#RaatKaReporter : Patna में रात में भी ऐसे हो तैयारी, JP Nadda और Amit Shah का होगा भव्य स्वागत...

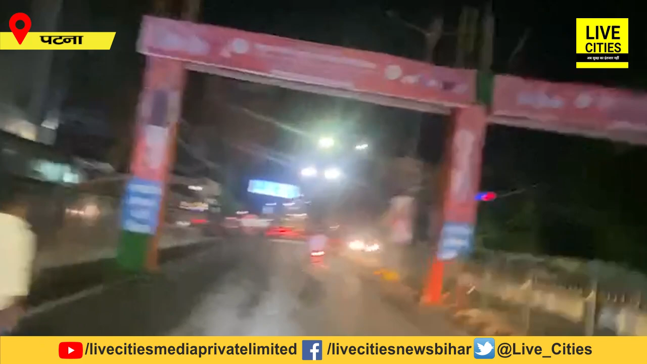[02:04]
देखिए अब हम आपको म� चल रहे थे आज दिन भर तो आपको पूरे रास्ता में यानि डिवाइडर पे बस और बस
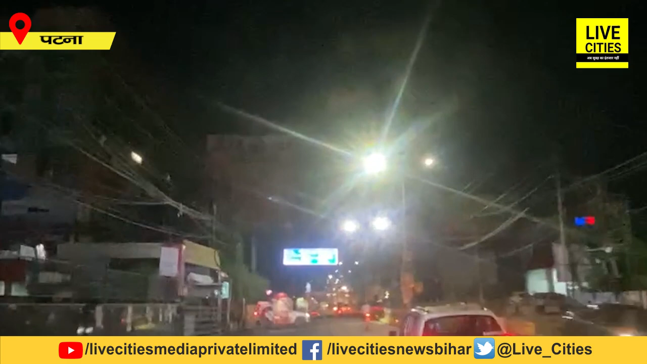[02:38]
कि शलिए दिखिए हम इंकम टैक्स आ गये हैं यहां का भी आप नजारा देख लीजिए यहां पर आपको